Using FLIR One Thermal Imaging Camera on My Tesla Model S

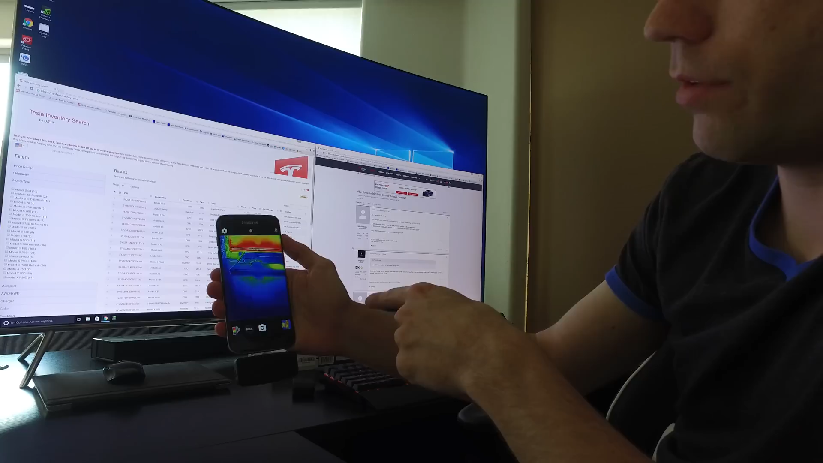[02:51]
right there the surface pro 3 is a little warm on one side kind of interesting and then there is my TV so you can see the bottom is obviously a little hotter and
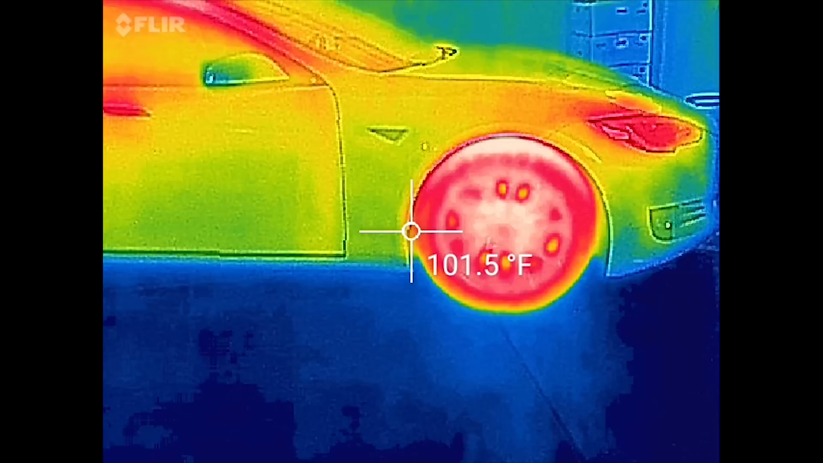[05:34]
On screen: spot 101.5°F
comparison okay so now we're doing video on the clear you can see
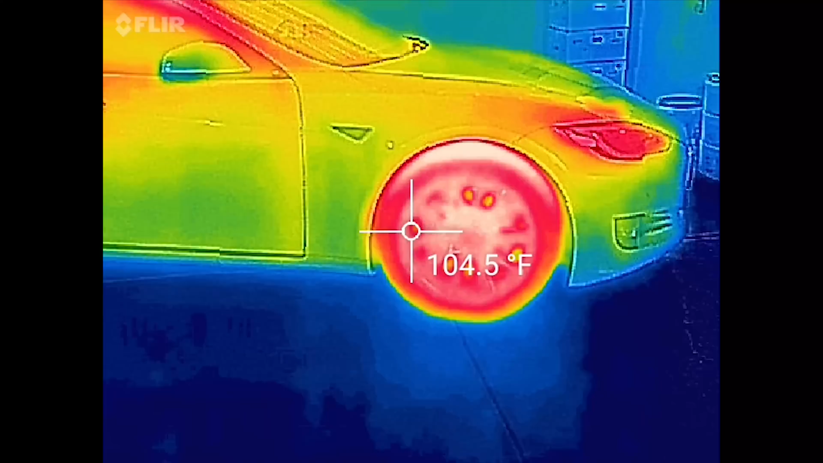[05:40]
On screen: spot 104.5°F
I just pulled in with my Tesla you can kind of see how it looks obviously wheels are gonna be pretty hot roof of the car is gonna be pretty hot mirrors
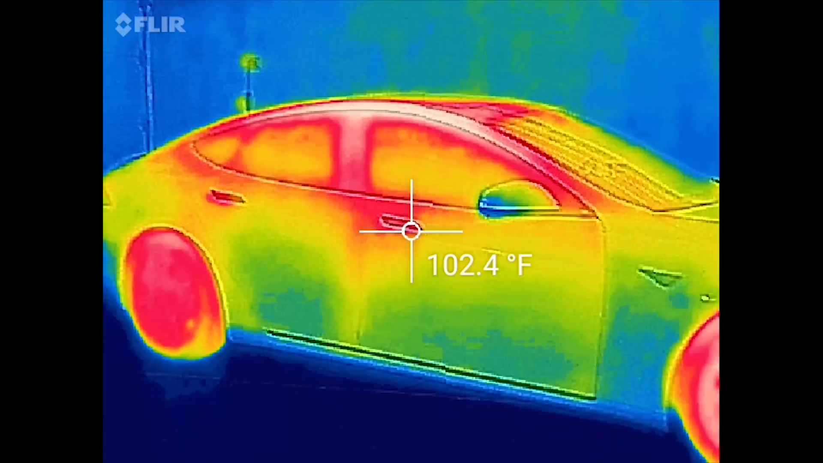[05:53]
On screen: spot 102.4°F
are actually really cool but let's go ahead and take a closer look so here you can see in 108 109 on
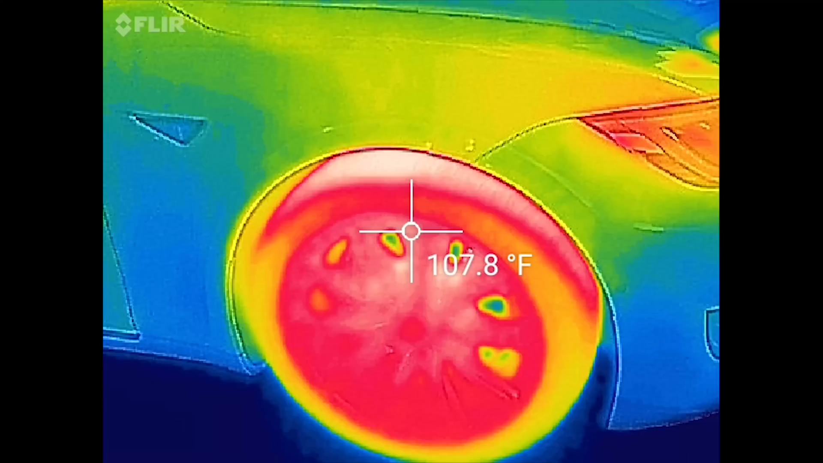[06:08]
On screen: spot 107.8°F
the tires and then the headlights where the LEDs are
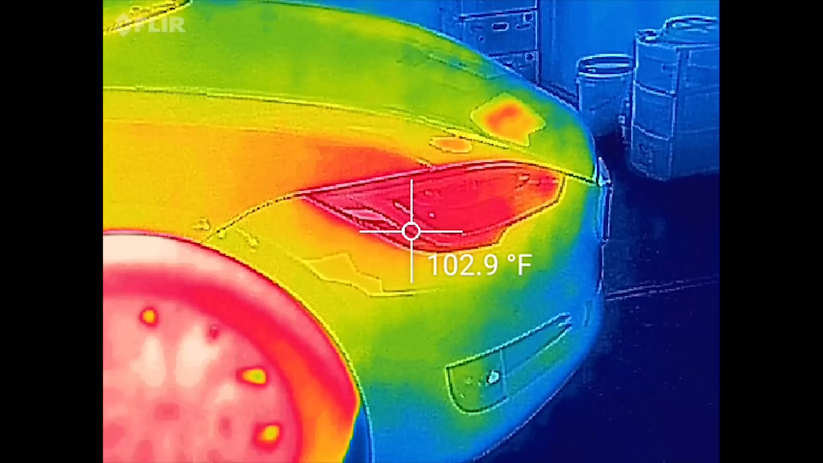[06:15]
On screen: spot 102.9°F
you can see those are
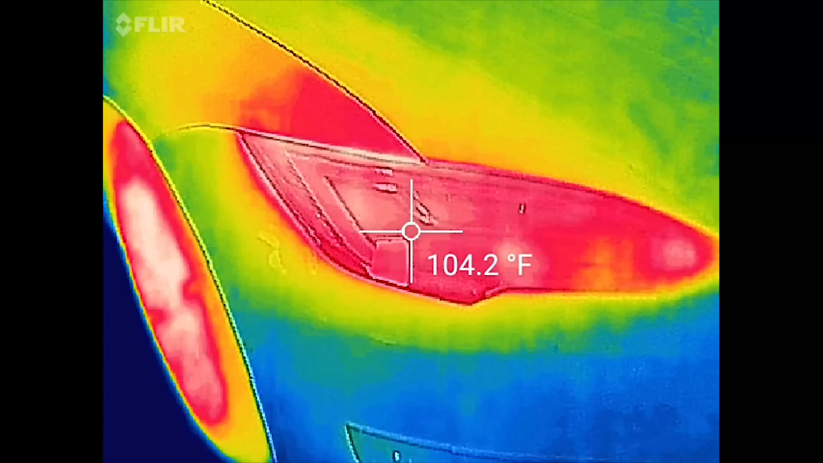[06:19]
On screen: spot 104.2°F
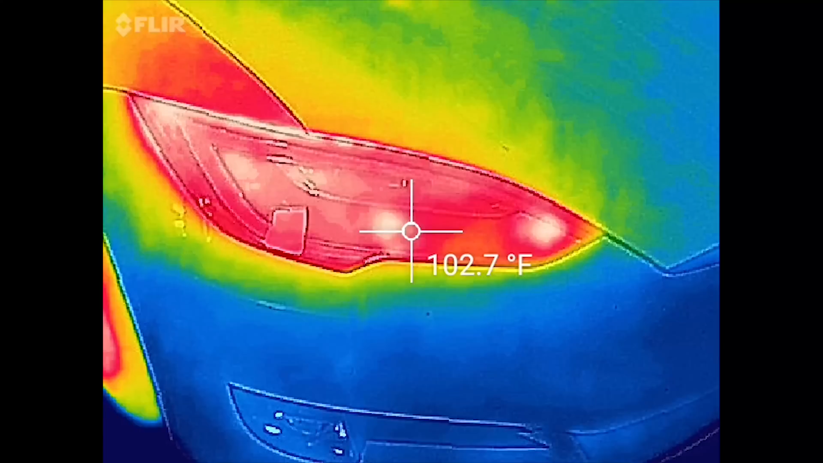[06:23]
On screen: spot 102.7°F
in the hundreds again I parked outside so it's kind of to
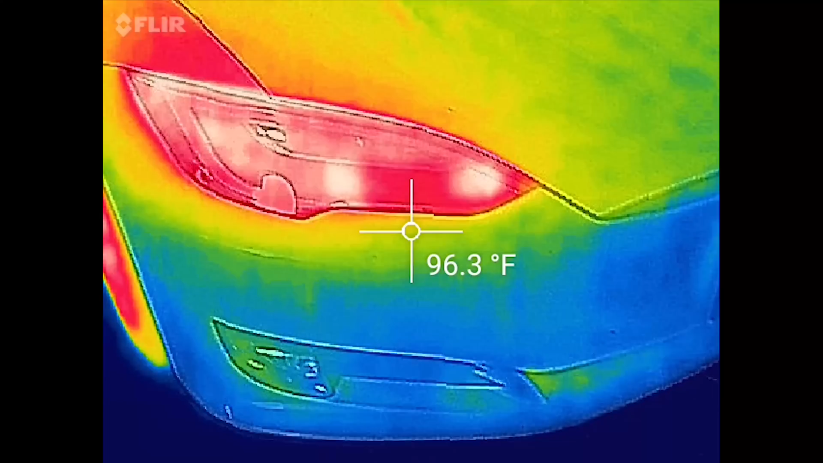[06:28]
On screen: spot 96.3°F
be expected front of the car pretty cool
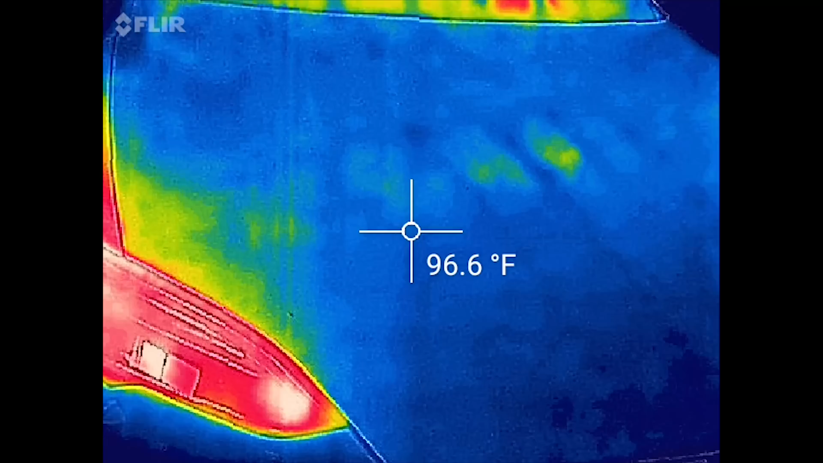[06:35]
On screen: spot 96.6°F
there's the hood again I kind of expected that
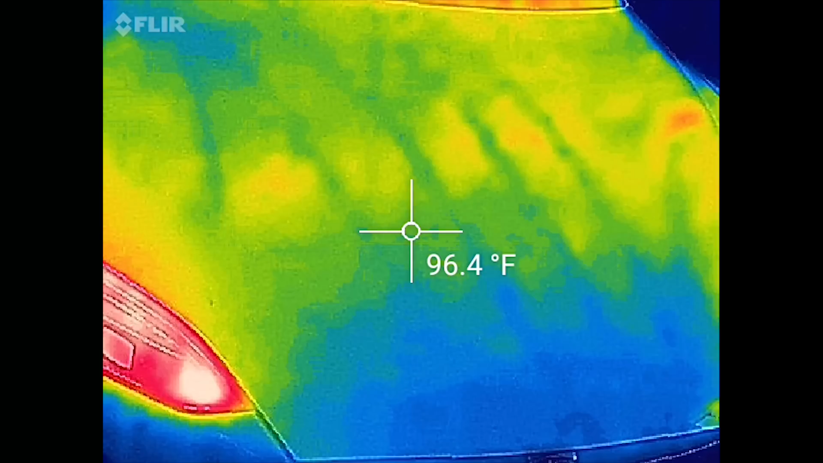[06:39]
On screen: spot 96.4°F
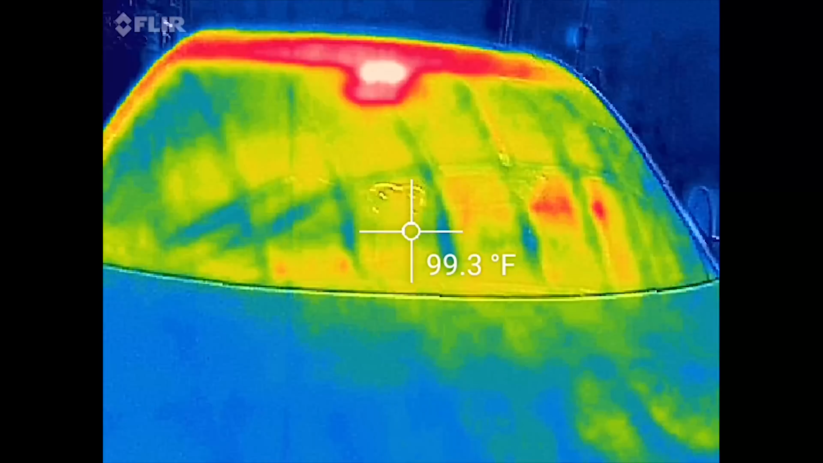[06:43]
On screen: spot 99.3°F
there's the front windshield you can see up here where the
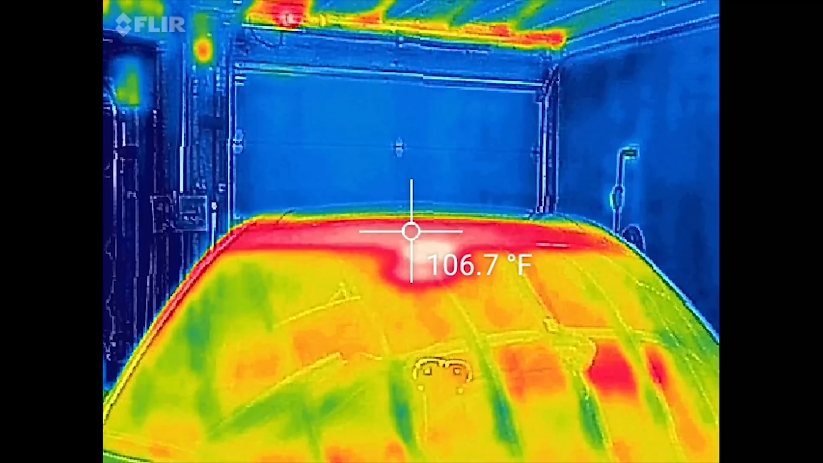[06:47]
On screen: spot 106.7°F
autopilot camera is about 110 111 under that though I do have my dual channel black view 650 front and rear dash cam so that might be generating a little heat to those are kind of known for that
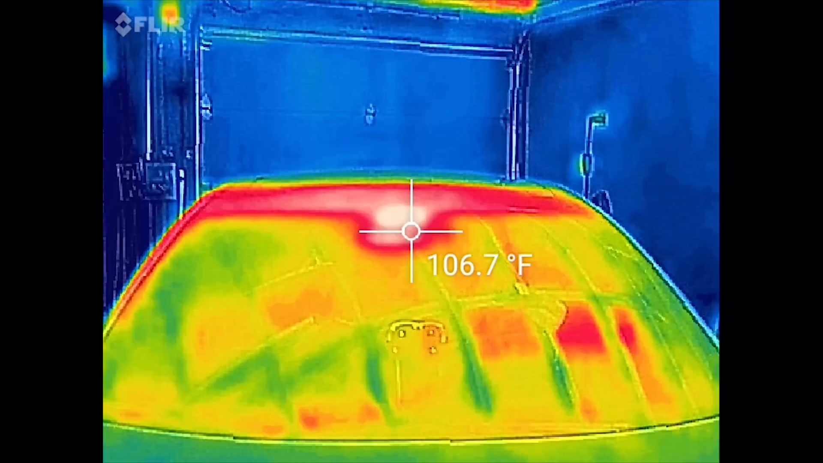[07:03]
On screen: spot 106.7°F
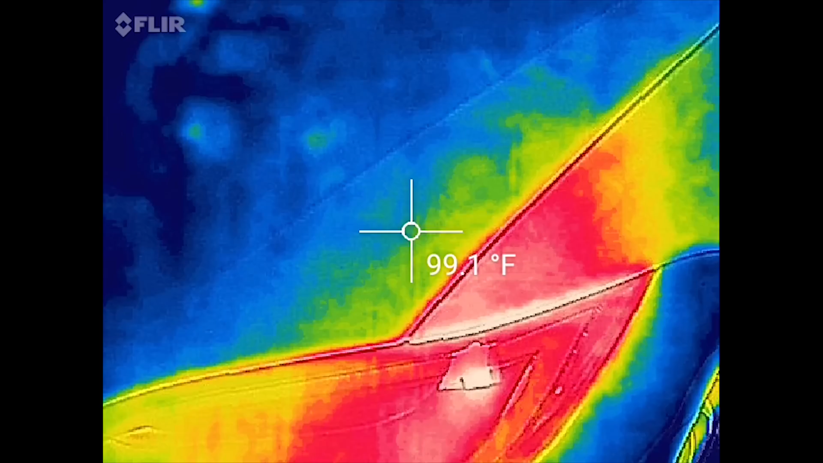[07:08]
On screen: spot 99.1°F
oh my lights so here you can kind of see the rest of the car
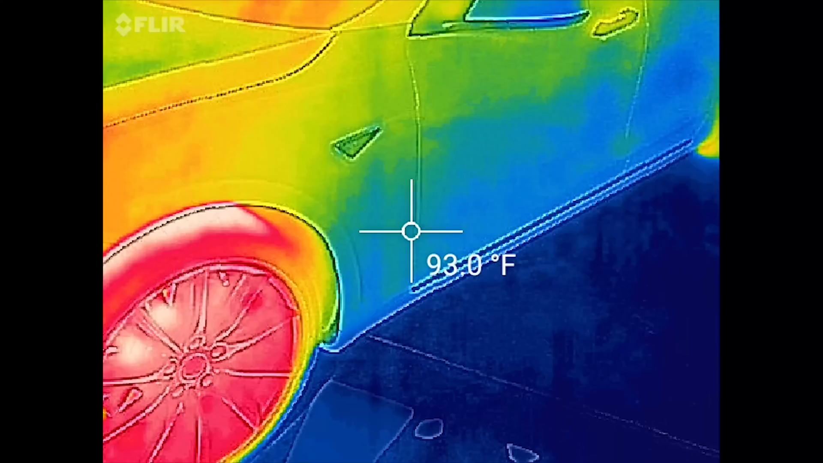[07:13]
I'm just going to walk around it door handles are going to be warm on mine because they are black
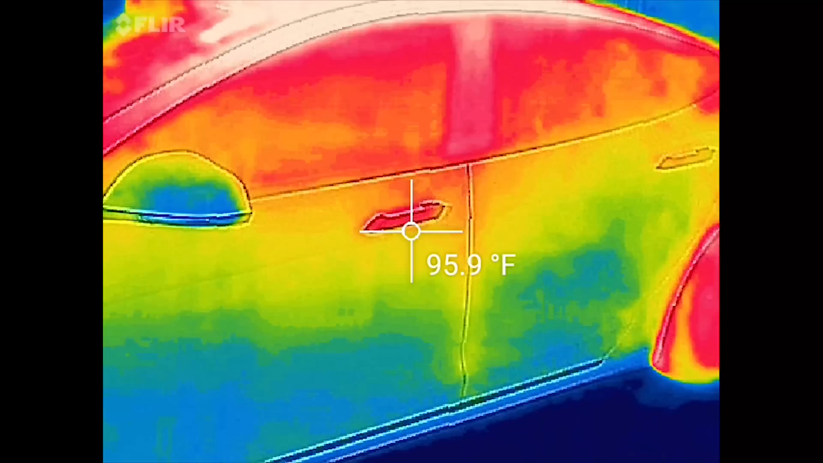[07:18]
On screen: spot 95.9°F
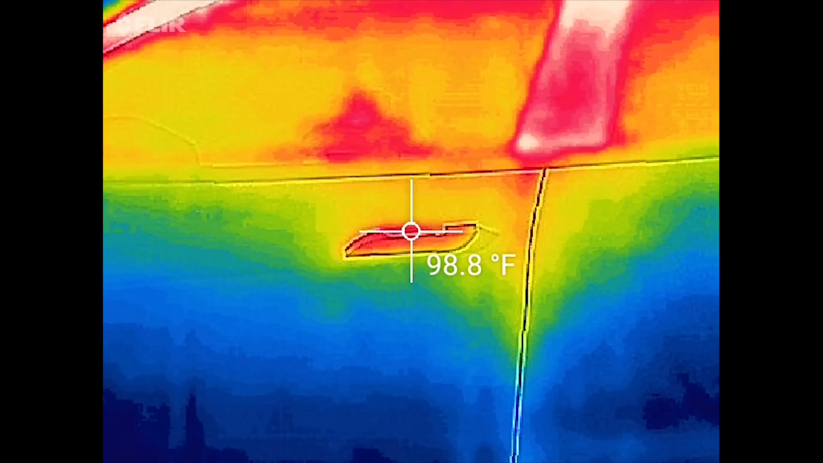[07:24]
On screen: spot 98.8°F
they're not the chrome but even the chrome gets pretty toasty you can actually see my reflection that's funny in the glass